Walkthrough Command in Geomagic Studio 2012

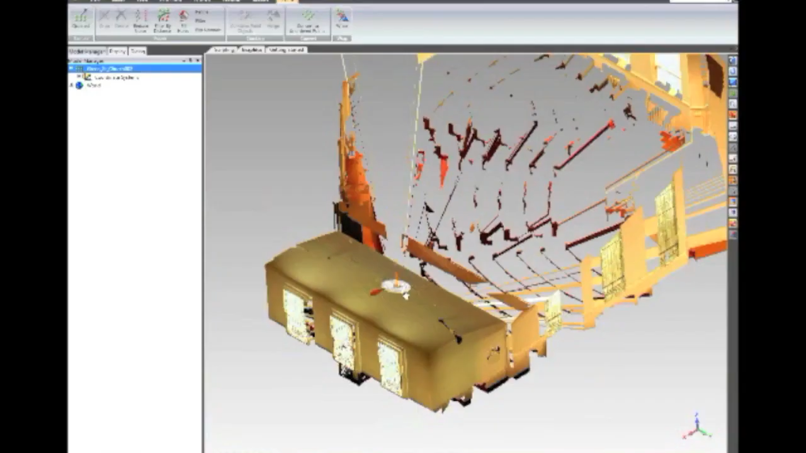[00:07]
One of the new things that we can do now is actually put ourselves
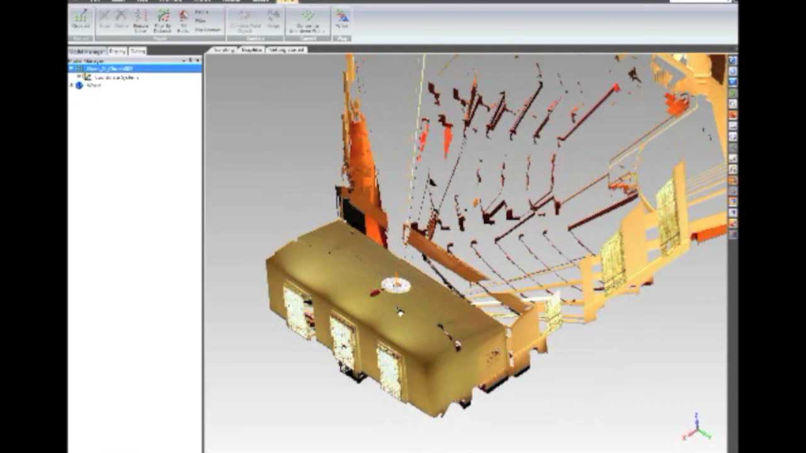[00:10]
at the position of the camera head and look around, and we do that using walkthrough. So if I turn on walkthrough mode and I turn on my camera position,
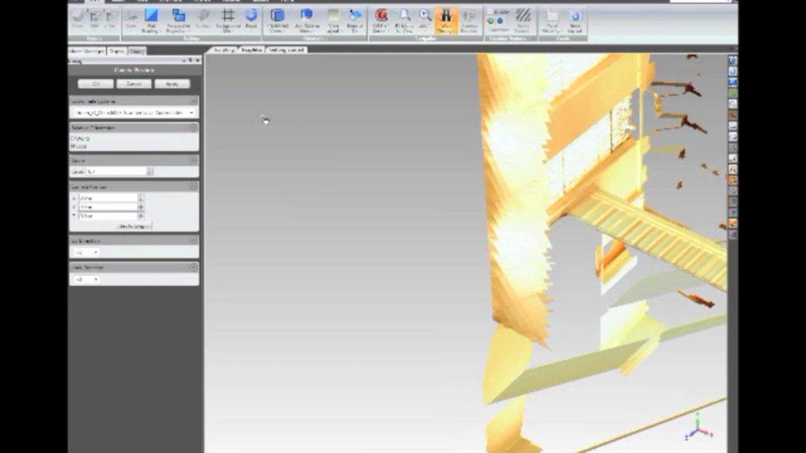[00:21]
walkthrough is only really useful if you then tell it where the camera should be, and so what this allows me to do is choose that little coordinate system that was created at the center of the scan, and then I can put myself there and I can actually look around inside this church as if I was standing right behind the scanner,
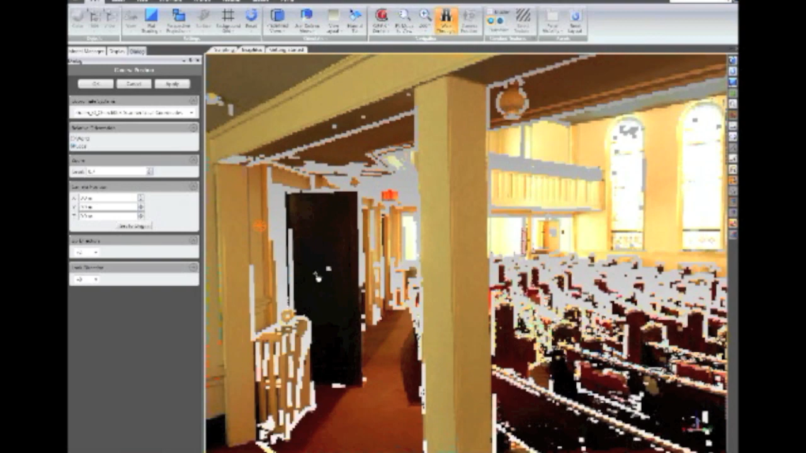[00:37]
as if I was on the tripod myself looking around and seeing what the scanner saw,
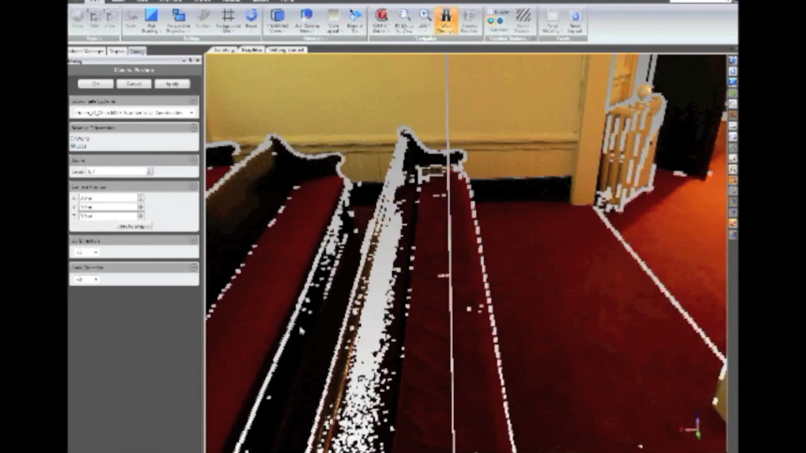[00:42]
so in fact you can see the pews in the church, you can see the great stained glass windows, you can zoom out a little bit, that kind of helps.